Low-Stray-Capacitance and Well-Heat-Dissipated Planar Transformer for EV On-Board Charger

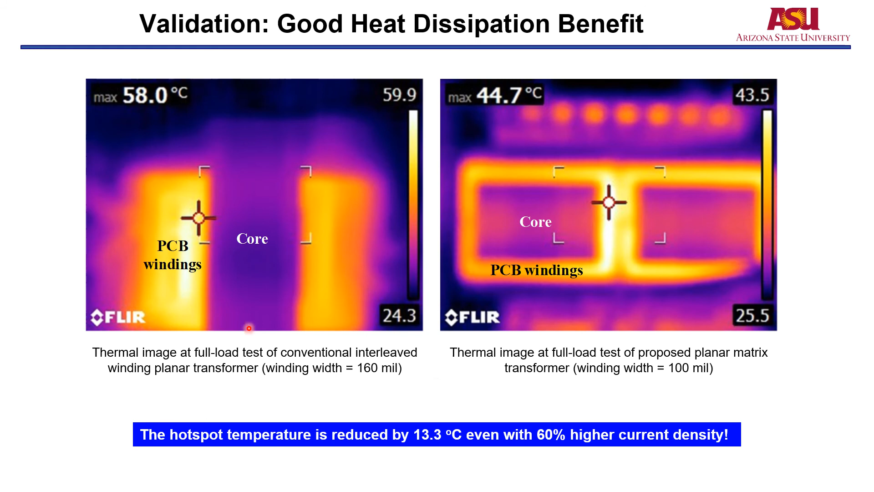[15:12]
And the winding width is actually even smaller than the conventional one. So we can see the half spot temperature is reduced by 13.3 degrees C even with a 60 percent higher current density.